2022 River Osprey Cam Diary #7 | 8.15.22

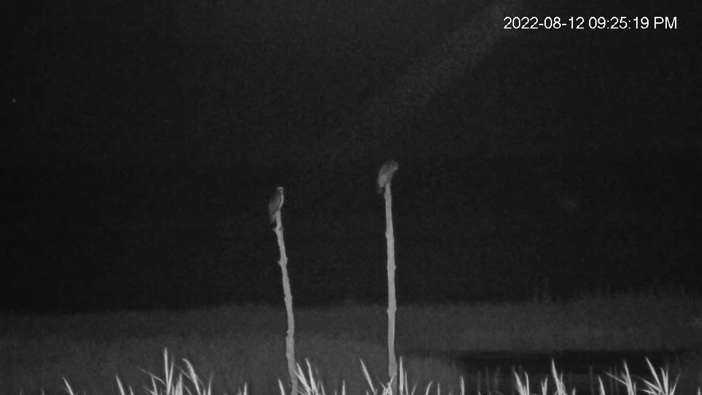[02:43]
In the evening, the male osprey often sleeps on his favorite snag near the nest, and we've caught the chicks doing this as well. So if you don't see the chicks on the nest at night, they're likely roosting in a nearby location.